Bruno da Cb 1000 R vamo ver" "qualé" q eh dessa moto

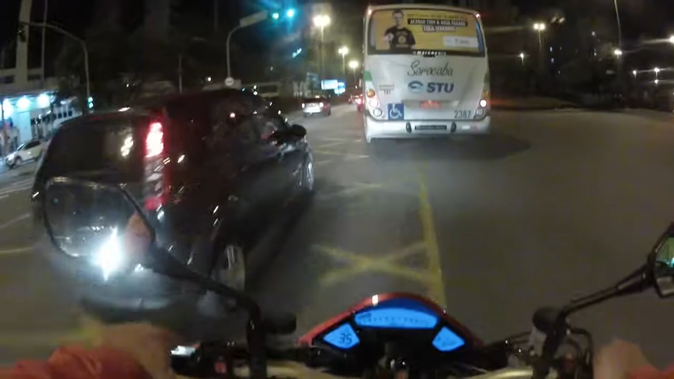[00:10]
estamos aqui em mais um videozinho e o busão vai entrando na frente dos caras e eu vou também E o cara vem colando atrás de mim
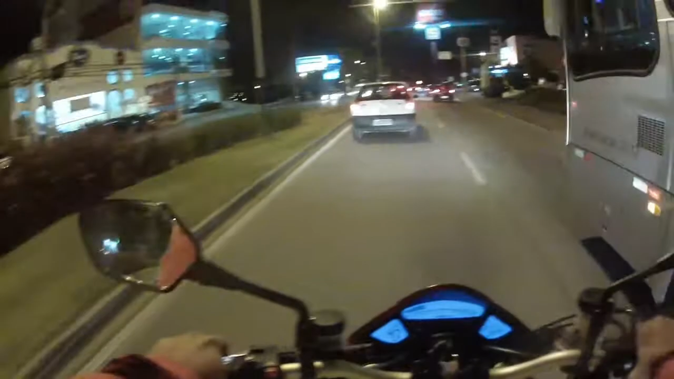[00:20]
O que ele quer que eu faça, será? Agora estamos aqui de CB1000R